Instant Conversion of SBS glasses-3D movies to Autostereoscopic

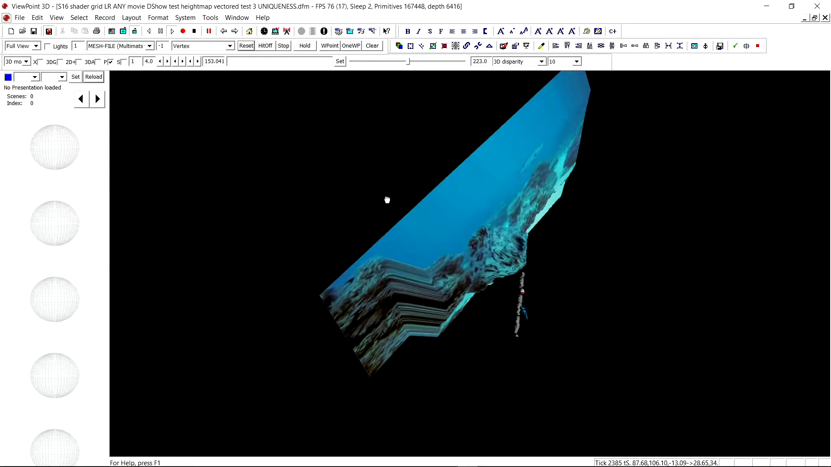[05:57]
and you can see that the actual rays are coming towards the camera position.